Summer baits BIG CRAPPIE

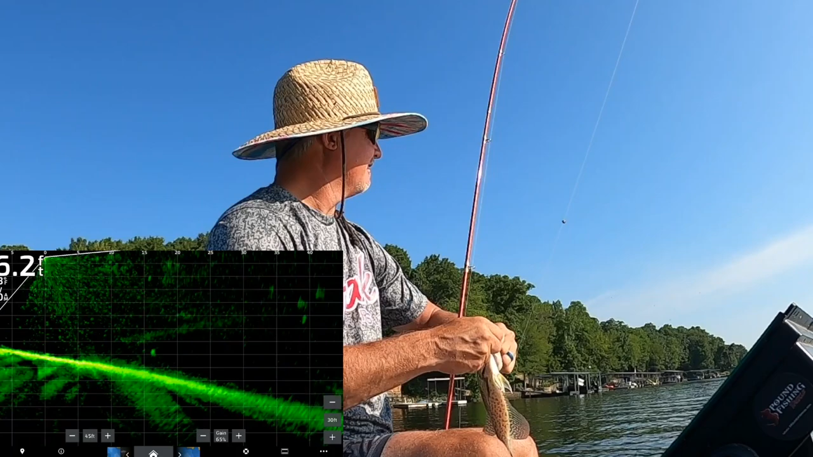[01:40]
now i've gotten pretty close to them right here i'm just gonna go ahead and throw this bad boy down here
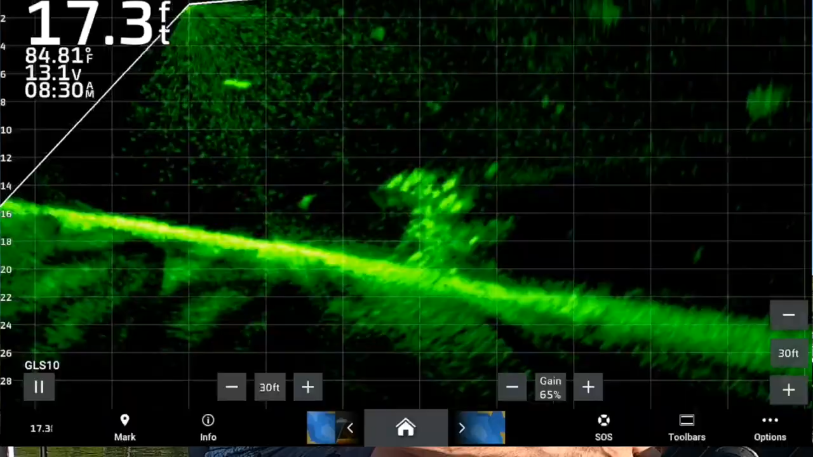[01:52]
On screen: depth 17.3 ft
there it is short enough to and i can already tell you it is hot hot
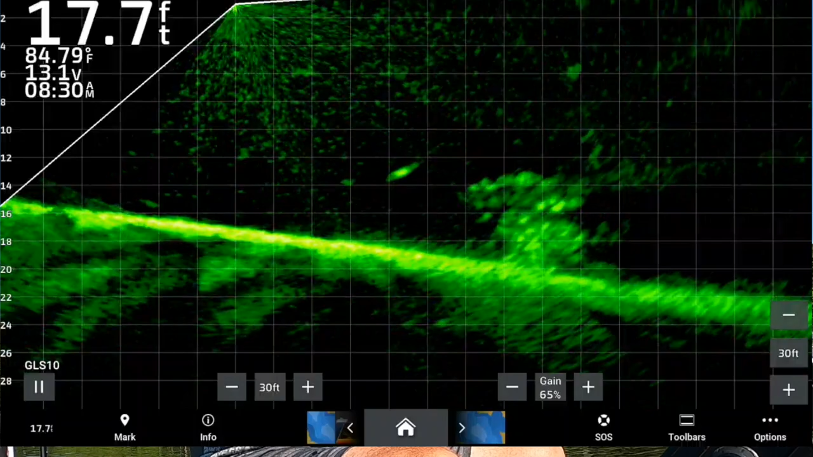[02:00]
On screen: depth 17.7 ft, water 84.79°F
out here man look at those guys and i'd like to react to him see how i just reacted to him he took it right there and i didn't react to it that's a heavy thick fish thick
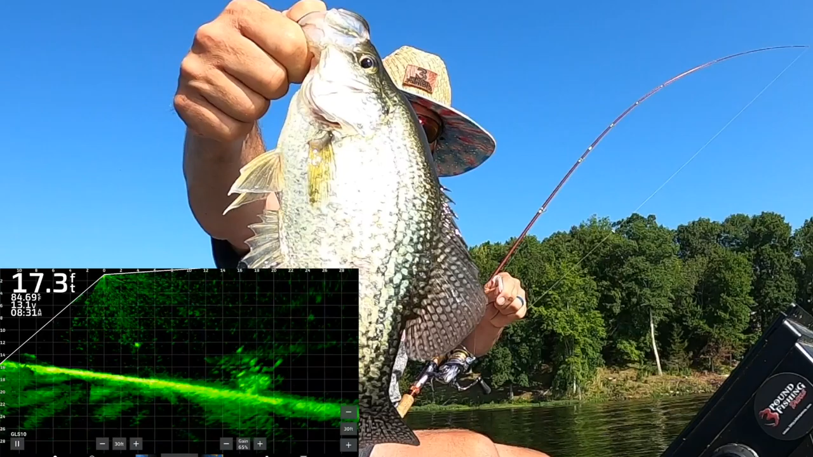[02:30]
On screen: depth 17.3 ft
of course we let them go always on three pound fishing i'm gonna show you what i'm fishing that's that three pound fishing monkey milk jig plastic and that bubble gum and that's the optimal sniping grade with a number seven split shot and that right there is a perfect perfect example of what a brush pile should look like at least on my home lake that is what we call a plum tree it doesn't get any better than that and uh
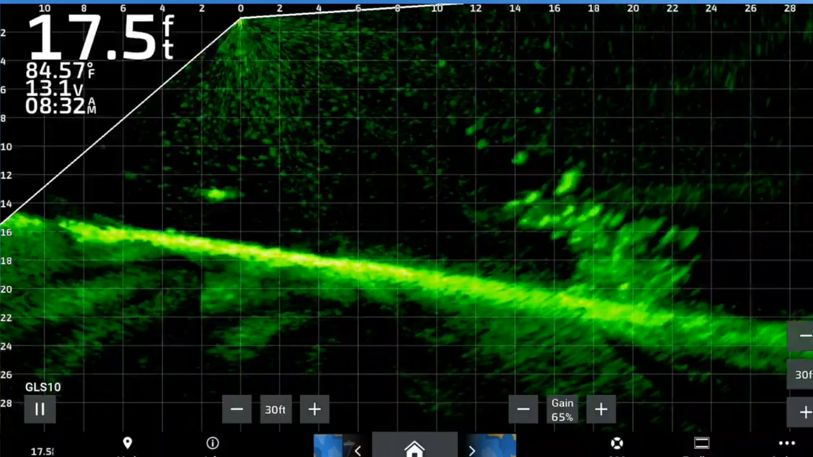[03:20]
On screen: depth 17.5 ft, water 84.57°F
only about three casts into this day but right there that's sometimes i'll drop right back down like that see how i got one to come off the side and they're just not gonna go with it but that's that's the story right there i'm gonna end that live
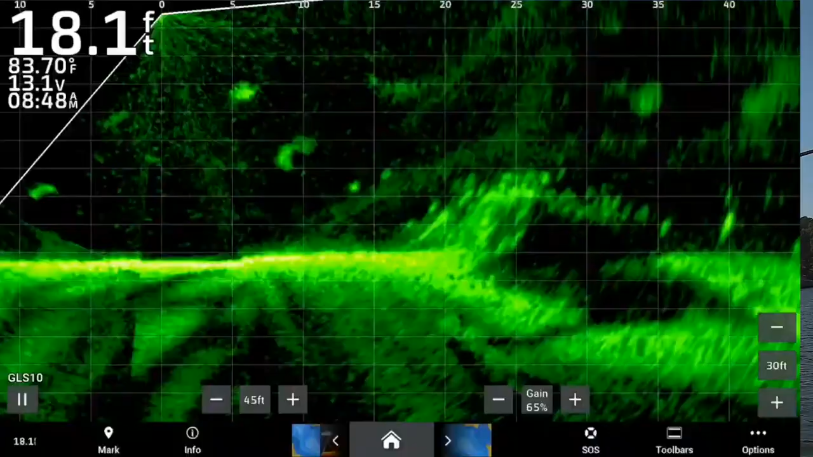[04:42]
On screen: depth 18.1 ft, water 83.70°F
maybe not the best throw but we're gonna see if we get a little bit of tick so i felt like that was a bad throw
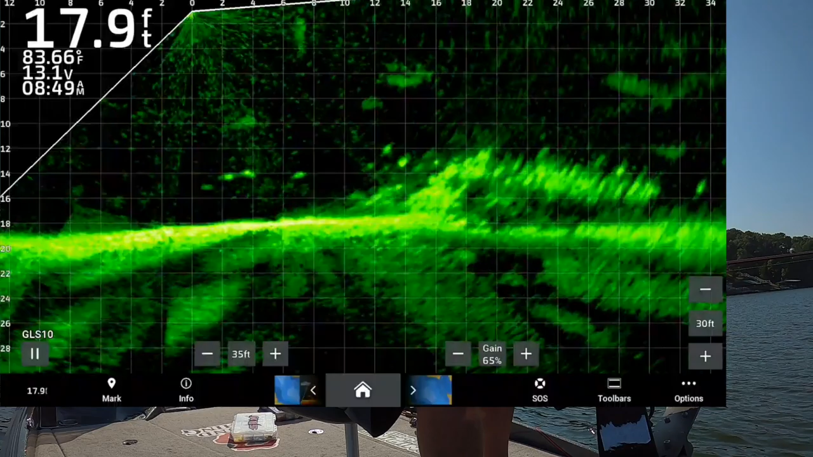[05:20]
On screen: depth 17.9 ft, water 83.66°F
there we go shad color works on every spot it don't matter oh that's a smaller variety small fish but still fun like they like to say everybody says it guide trips have been going awesome please uh check it out because in the month of july and especially